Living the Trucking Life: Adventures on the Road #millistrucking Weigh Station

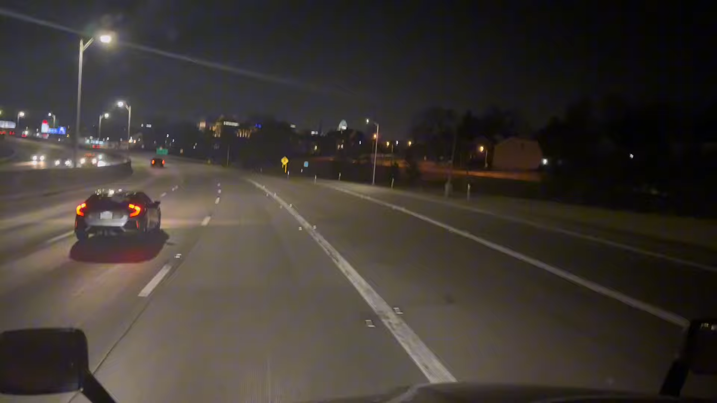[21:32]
Keep left toward I-75 north. Go ahead and get over.